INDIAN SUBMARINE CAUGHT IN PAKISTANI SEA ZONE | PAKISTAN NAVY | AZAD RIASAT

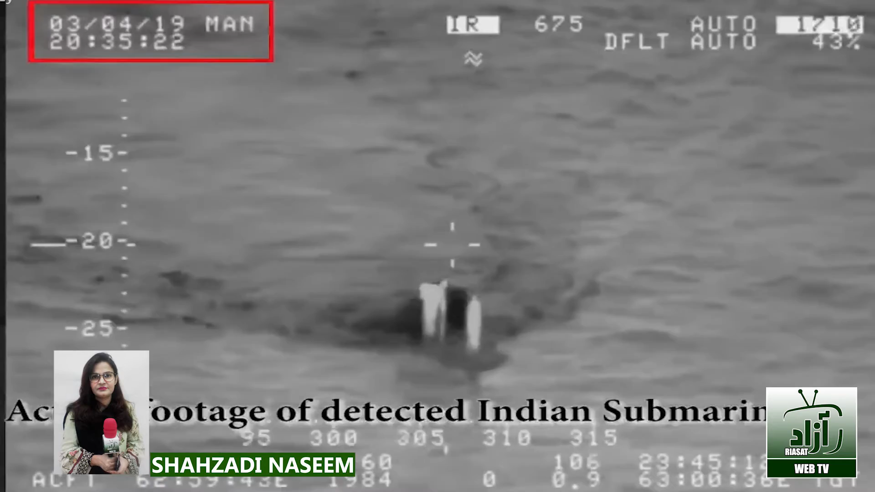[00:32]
भारती अब्दोस का सुराख लगा लेना भारती बहरिया की नगामी है नवंबर दोहजार सोला के बाग ये दूसरा मौका है जब पाक
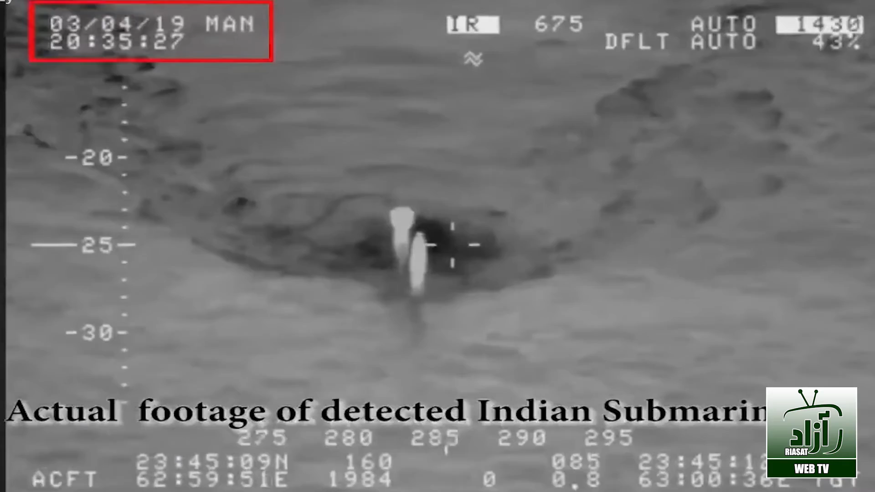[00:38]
बहरिया ने भारती अब्दोस का सुराख लगाया तर्जमान पाक बहरिया का कहना है कि अम्न काइम रखने की हकोमती पॉलिसी को मदे नज़र